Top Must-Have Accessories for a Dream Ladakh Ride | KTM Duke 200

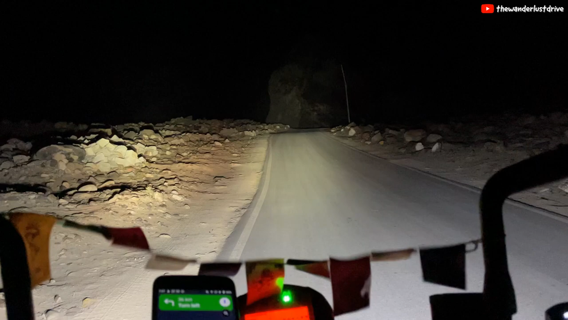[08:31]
I couldn't have done this without the lights, I can tell you. But these lights powered my ride. They kept me going at a very decent amount of speed.
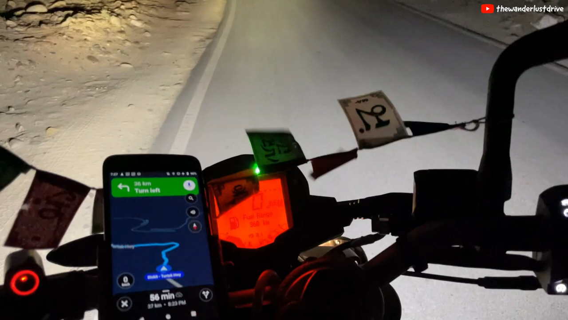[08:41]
And very safely, I completed the ride. So again, highly recommended from my side if you are a serious biker and you like to do long distance riding.